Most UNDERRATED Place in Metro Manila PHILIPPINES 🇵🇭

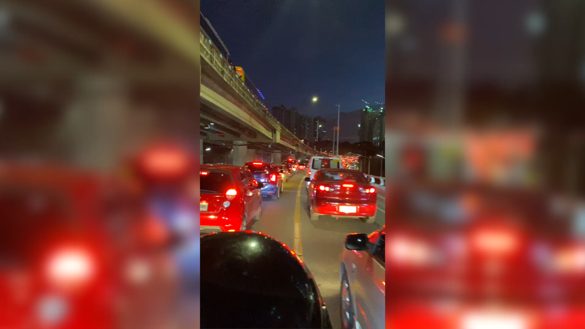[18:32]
about 30 plus minutes because of traffic traffic was insane the traffic got so intense because everyone had left work and whatnot but